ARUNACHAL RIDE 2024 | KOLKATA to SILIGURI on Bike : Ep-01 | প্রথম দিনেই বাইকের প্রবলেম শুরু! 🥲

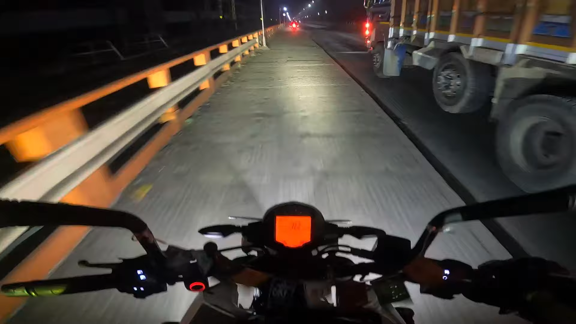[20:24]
আমরা ফুটপাতে উঠে গেছি, আমরা রাইড শুরু করেছিলাম 7টার দিকে মনে হয়, 7:30 বৈদ্যবাটি থেকে, আর ফারাক্কা ঢুকছে 3:30, মানে 5-8 ঘন্টা।
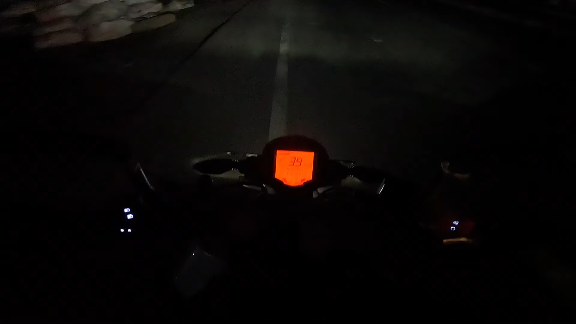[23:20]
ভোর 4:00 বাজে মালদা পেরোচ্ছি, আমার গাড়িতে অয়েল সিল পুরোপুরি কেটে একদম পুরো চৌচা করে অয়েল লিক করছে ডান দিকের ফর্কের,
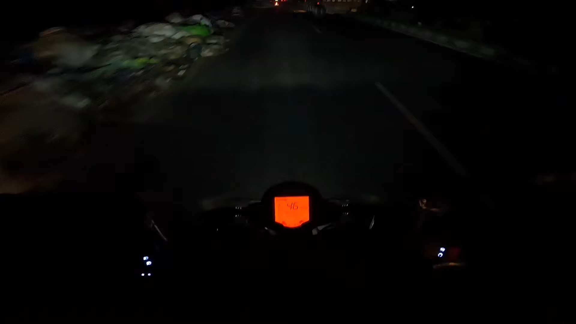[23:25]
আর 700-এর পিছনে সাসপেনশান, 700-এর ডিউক এখন হয়ে গেছে BMW GS, সুপার সফট সাসপেনশান, এরকম এরকম দুলছে। অলমোস্ট ভোর 5টা, ফারাক্কা রায়গঞ্জ হাইওয়েজ লিমিটেড, তো এটা হচ্ছে ফারাক্কা রায়গঞ্জ টোল প্লাজার ফার্স্ট এন্টার,